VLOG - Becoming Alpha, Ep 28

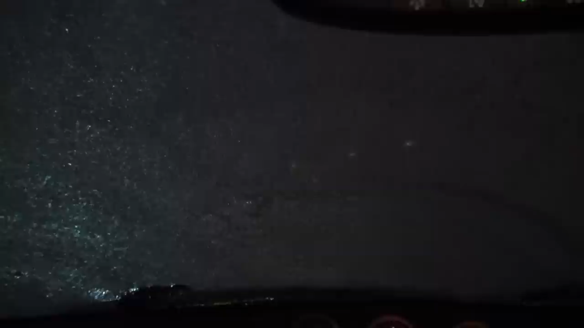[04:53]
So I'm just sitting in here. With the uh... Defogger blasting. Hoping that... Within 10 minutes it'll...